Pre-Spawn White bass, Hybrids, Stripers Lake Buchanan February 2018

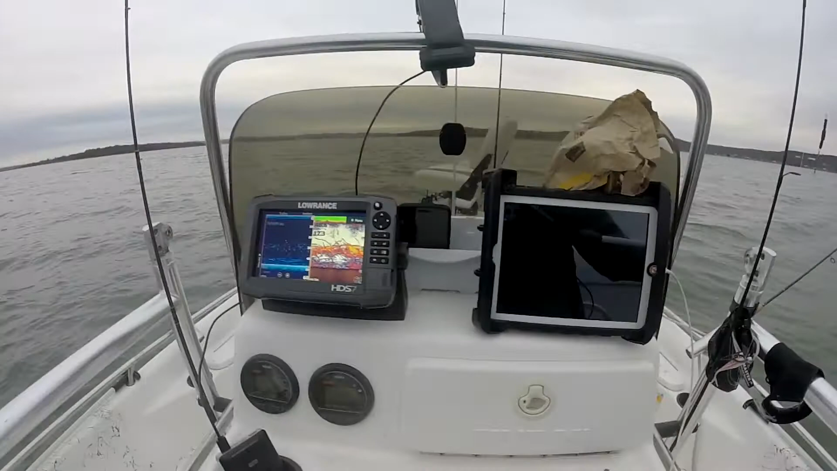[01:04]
There's the thumper. Thumper's on. Look at the sonar. All that fish right there.
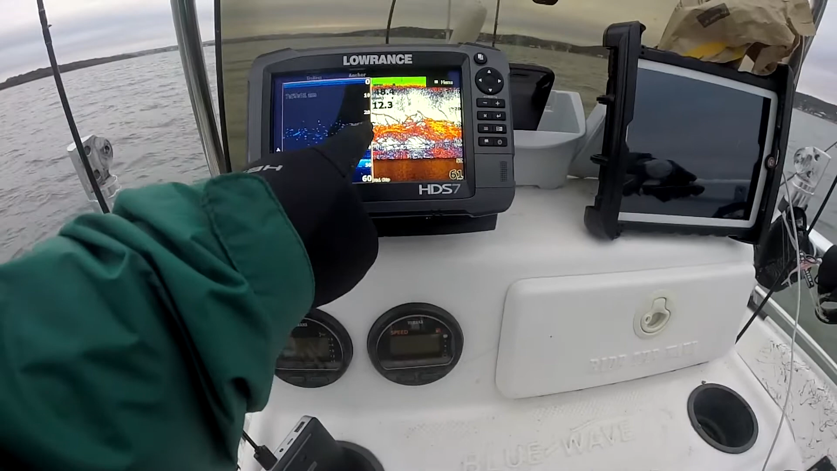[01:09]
Just fill up the screen. Oh, got a bite. Sorry. Here's one.
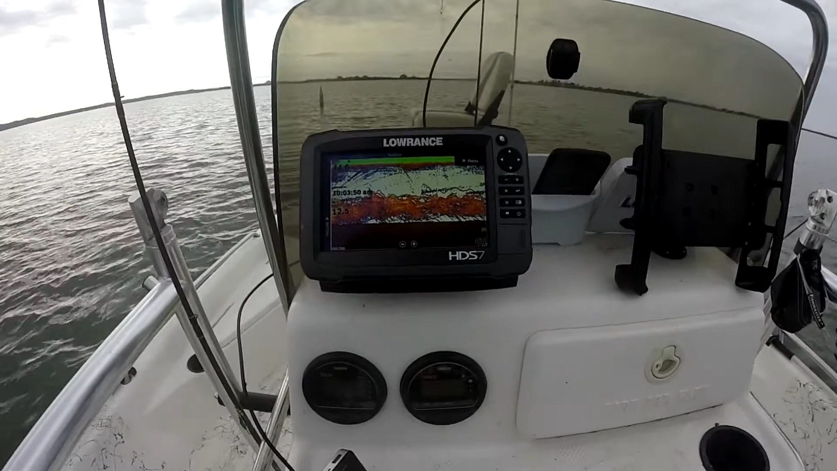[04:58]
Look at it right now. It is out of control. We've caught already. How many here? Six? Five or six? A lot of big ones. A lot of big ones. Three big ones already. Right here. Get you a good picture.